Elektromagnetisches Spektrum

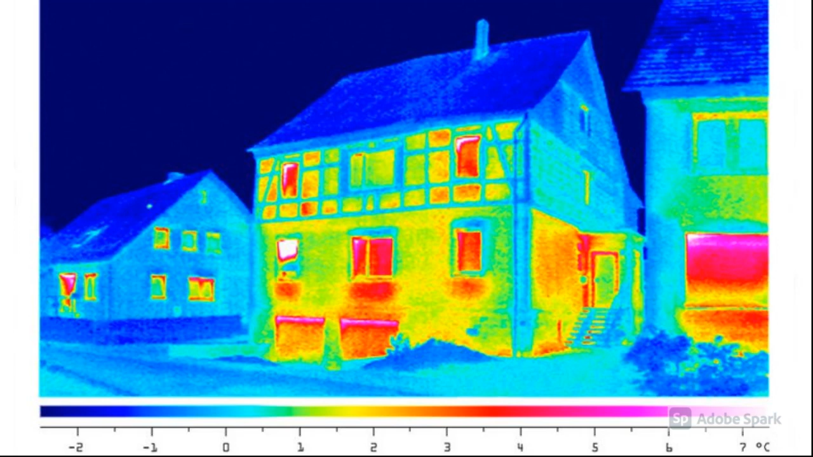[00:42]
Mit einer Infrarotkammer spürt man nicht nur die Wärme, sondern man sieht sie auch.
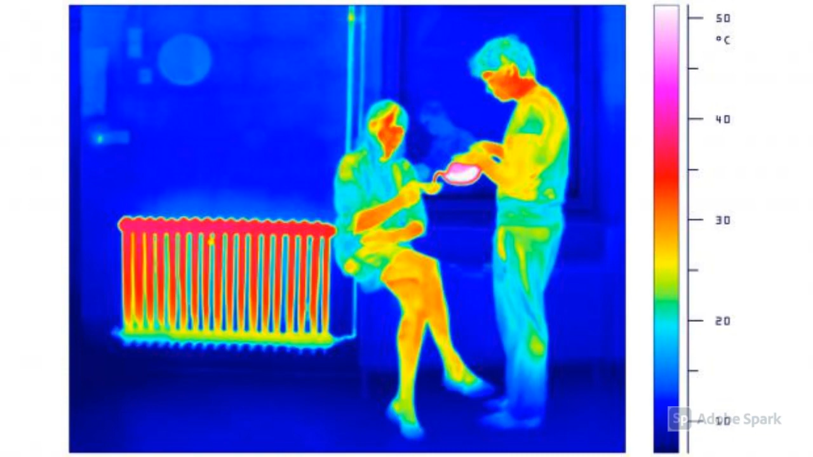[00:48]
Auch wir strahlen Infrarotstrahlung aus. Das sichtbare Licht.